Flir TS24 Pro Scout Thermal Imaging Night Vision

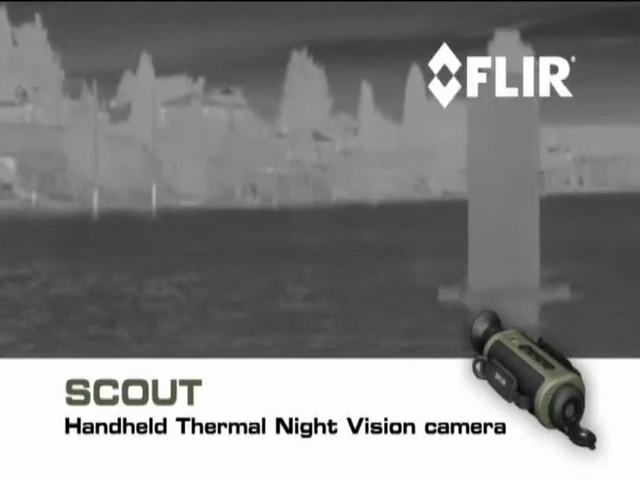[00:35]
Scout is must-have survival gear unlike conventional night
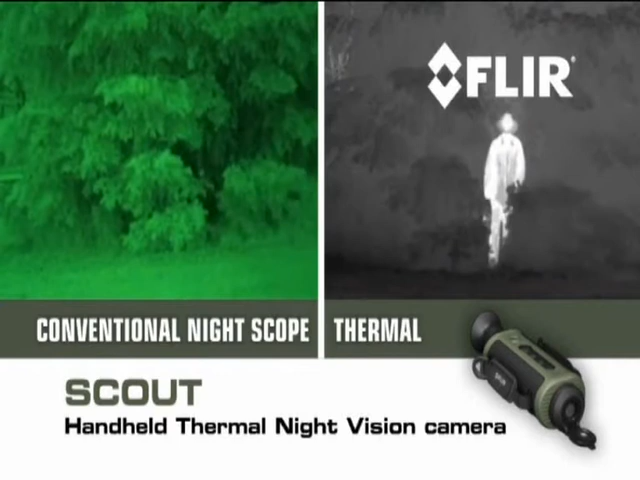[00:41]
scopes Scout makes images from not light sensing thermal and contrast differences that all animals humans and objects emit allowing you
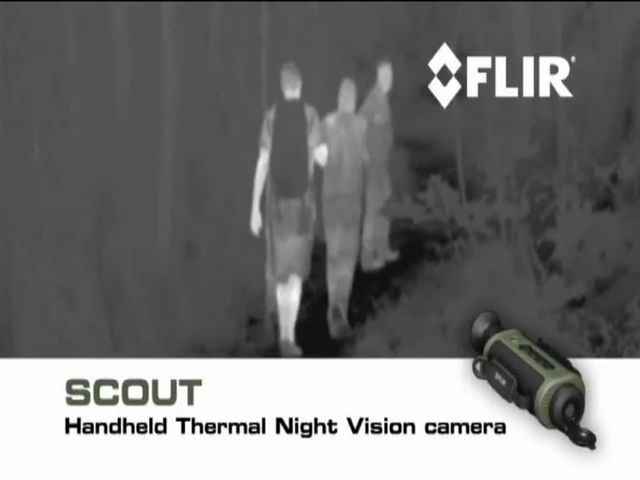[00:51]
to see clearly in reduced visibility and in total darkness you'll
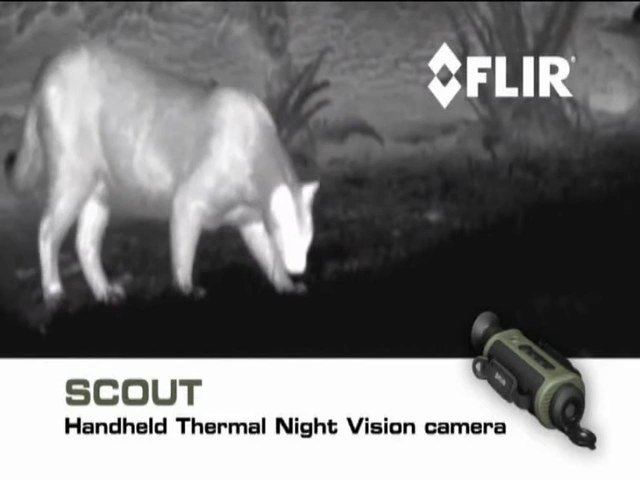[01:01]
and observe hard-to-see wildlife even after sunset navigate
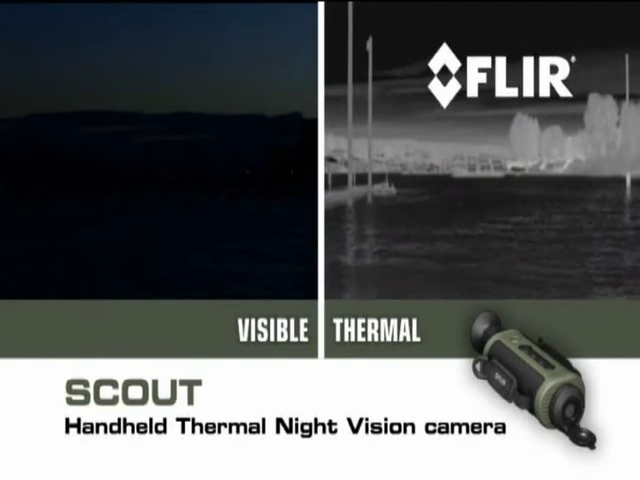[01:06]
when conditions deteriorate and at night and see more and much farther
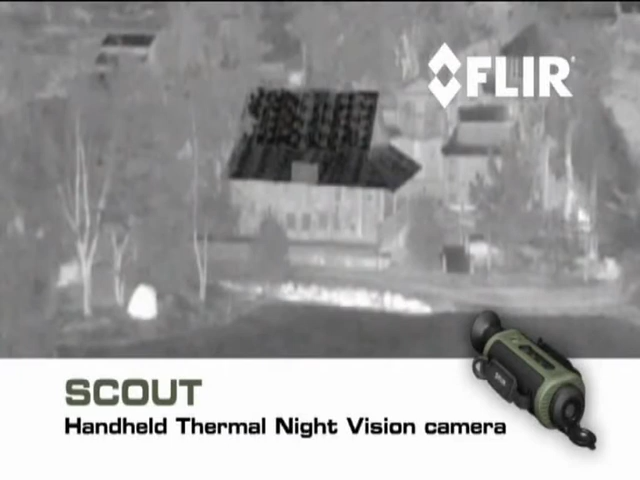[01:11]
than with any other night vision technology FLIR Scout features a shuttered eyepiece to keep light from
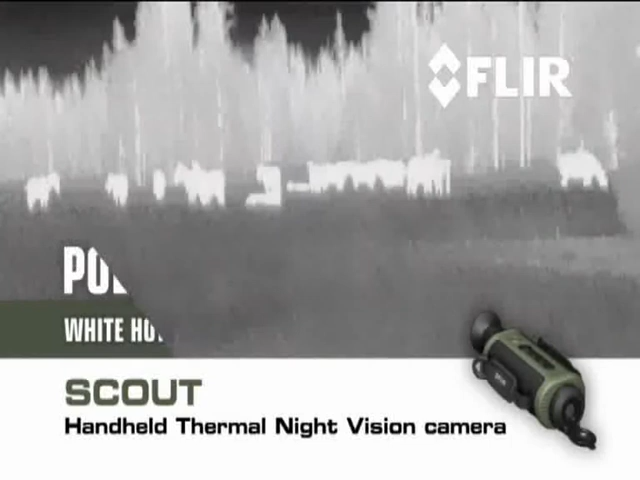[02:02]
Scout also gives you a choice of white hot black hot or installer polarity options
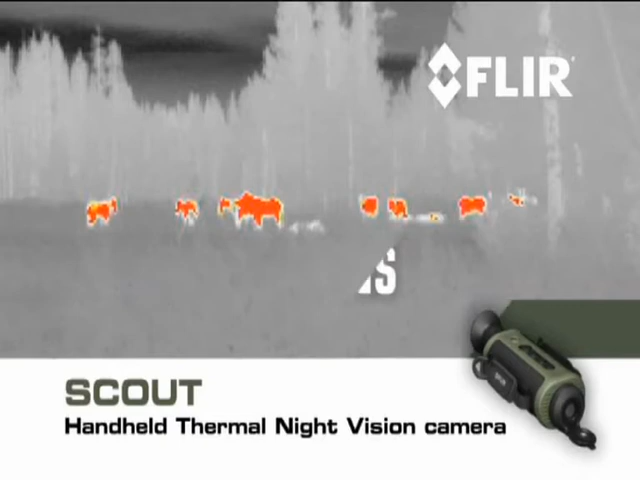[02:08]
along with outdoor uses Scout comes in handy around
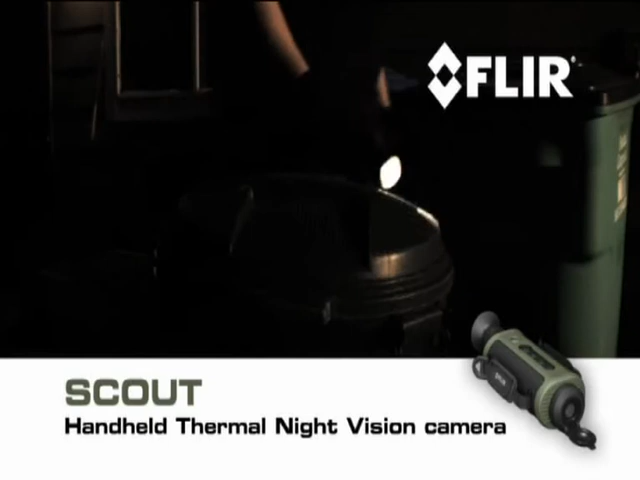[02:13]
the house check for things that go bump in the night detect hidden leaks and
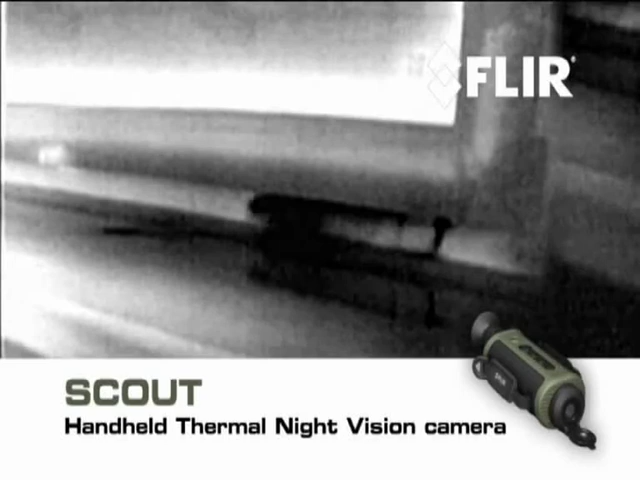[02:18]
water damage and get a jump on weatherization issues at
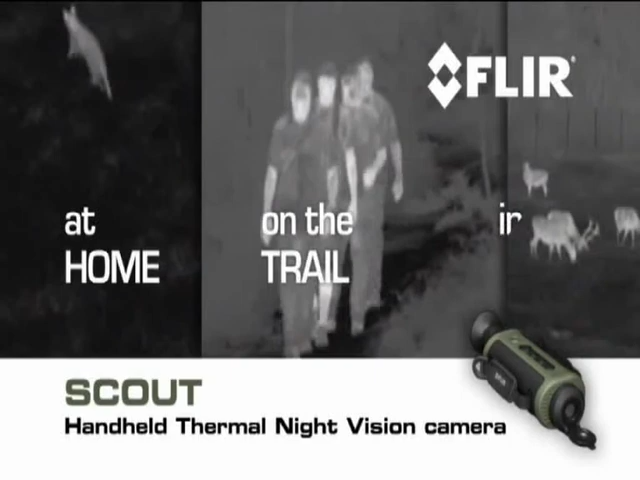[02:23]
home on the trail out in the field or wherever your next adventure takes you let's scout lead the way scout